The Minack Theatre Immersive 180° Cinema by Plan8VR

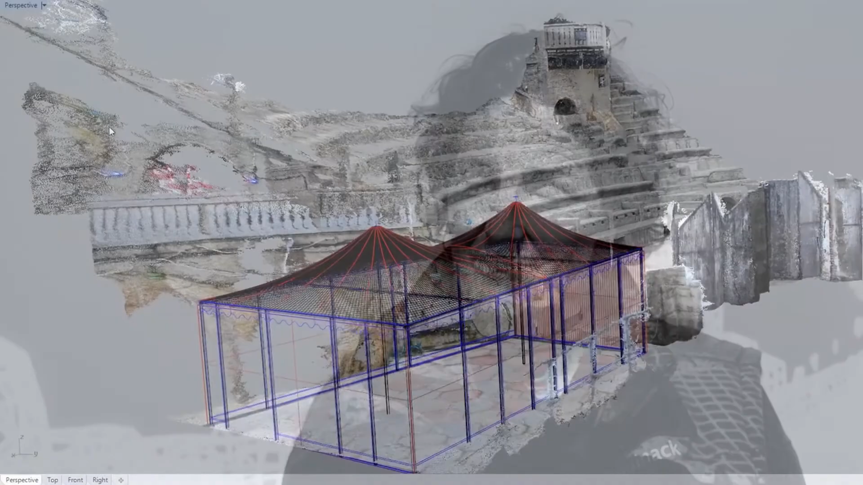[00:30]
which is a tent that sits on the side of the stage to keep our musicians dry.
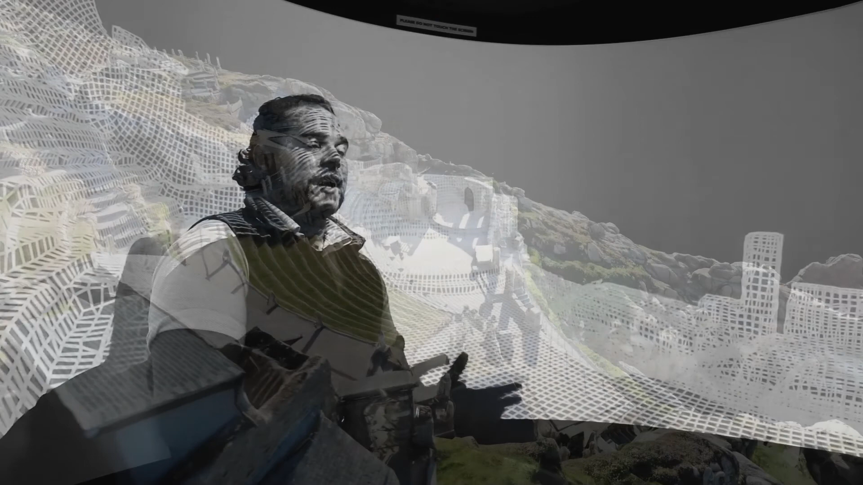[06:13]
The reaction we got from the customers was just amazing. They really enjoyed being able to see
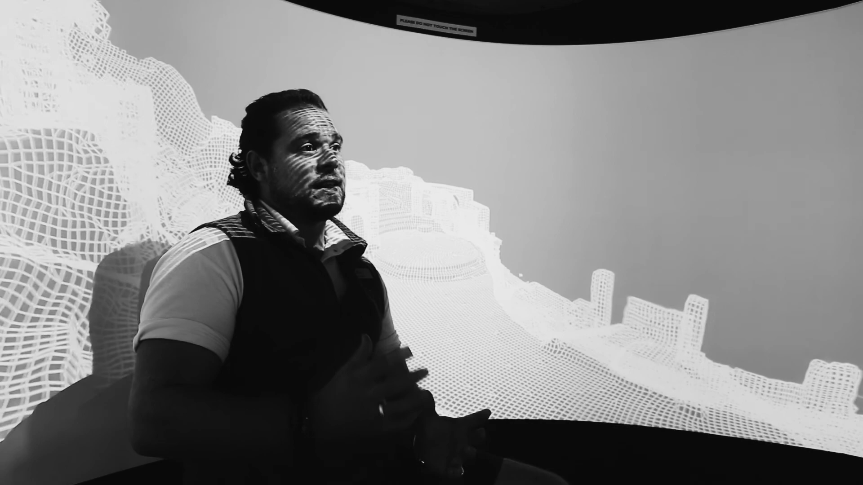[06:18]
the bird's eye view of the theatre and it rotating and then the wire frame structure that was on the projection.
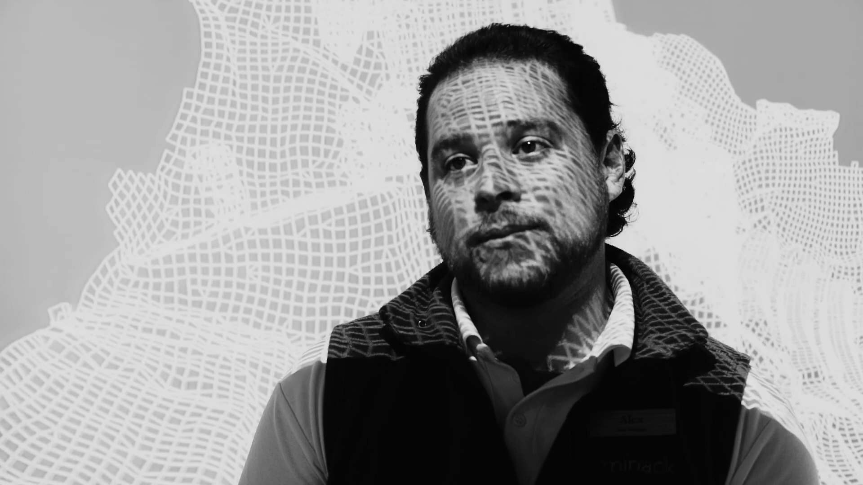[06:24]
They enjoyed that fact of it as well,
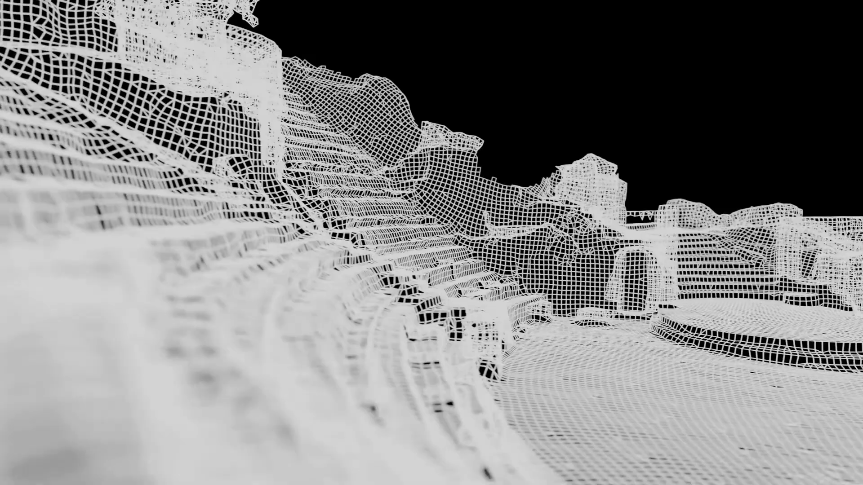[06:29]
that they could see how it was built and how it came to its final creation on the wall.